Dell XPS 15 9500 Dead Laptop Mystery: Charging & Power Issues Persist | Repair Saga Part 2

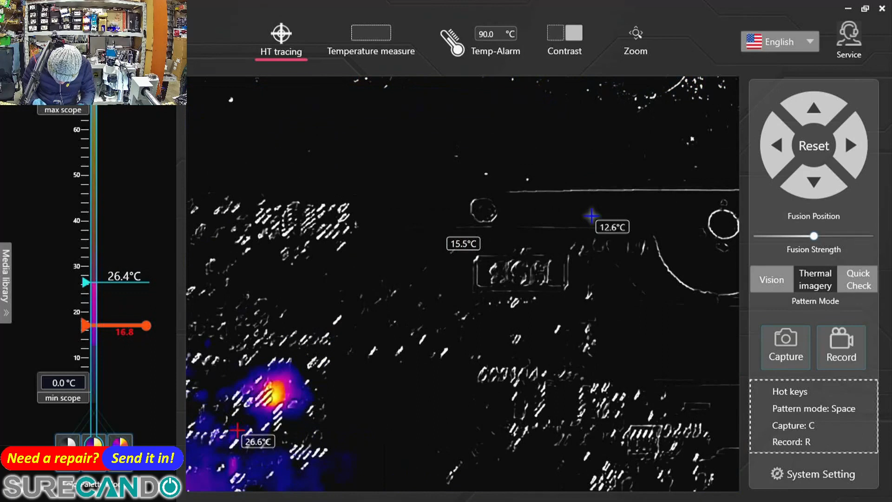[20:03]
Okay, let's have a look at the other side of that.
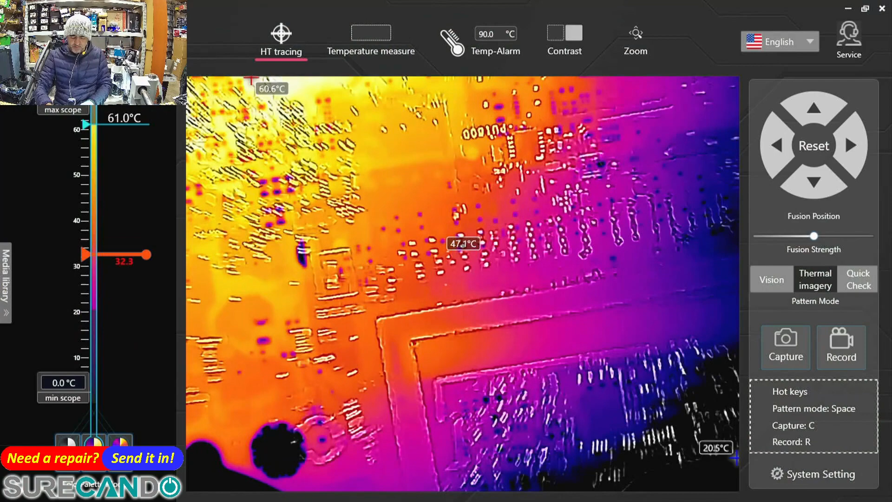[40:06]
On screen: max 60.6°C, min 20.5°C, scale top 61.0°C, scale bottom 0.0°C
temperature sensor. Okay, so we're interested in this area. Okay. If it does play up again, then we know, you know, its issue relies with the
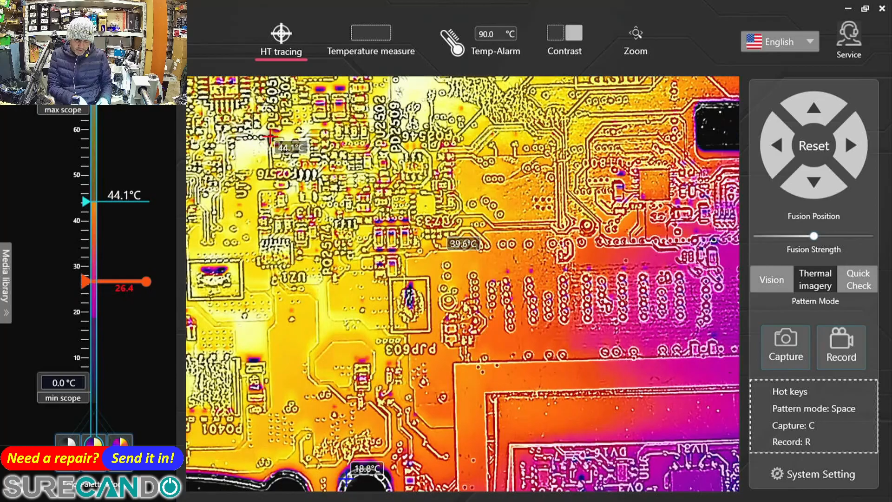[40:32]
PCH.
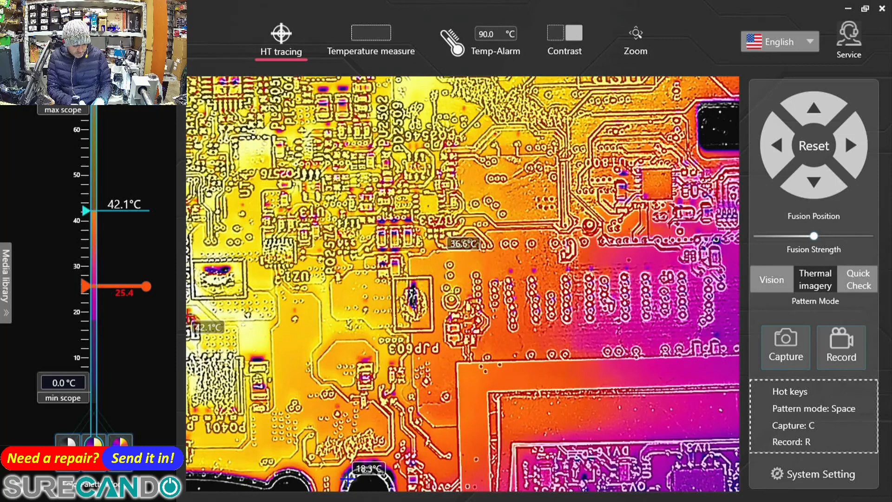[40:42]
On screen: max 42.1°C
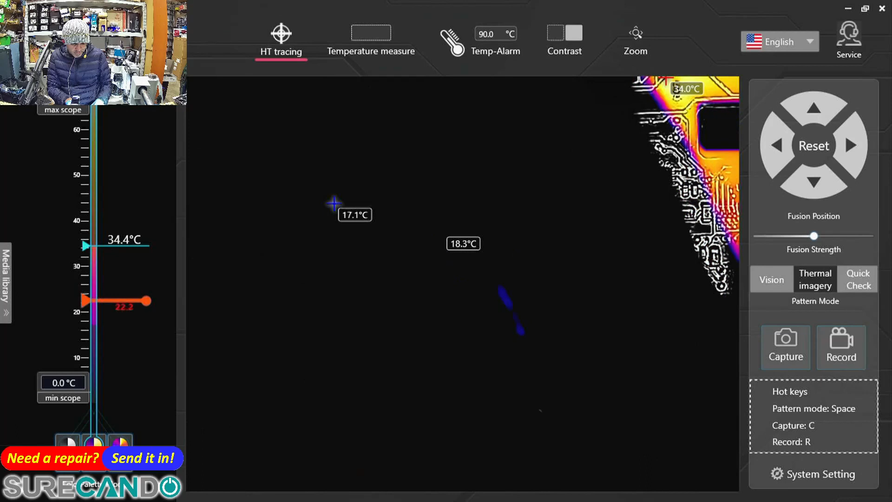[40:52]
Yeah, we're gonna find that area again heating up.
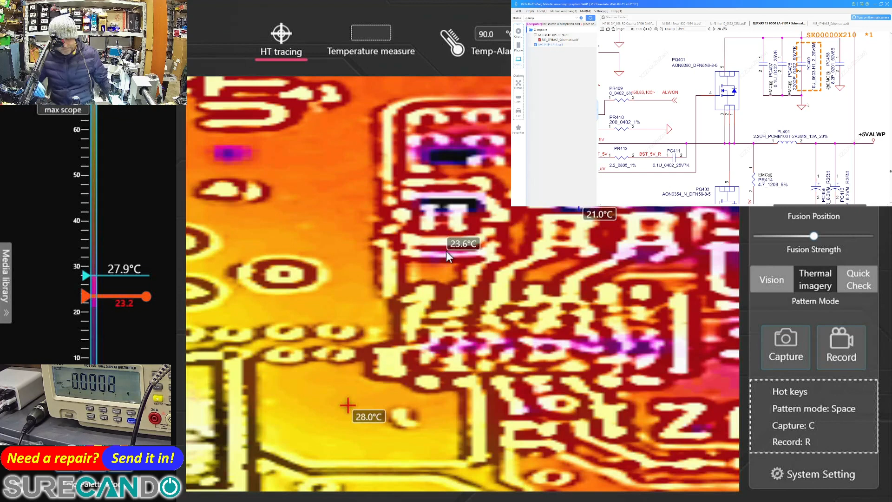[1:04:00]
Okay, let's check that IC out.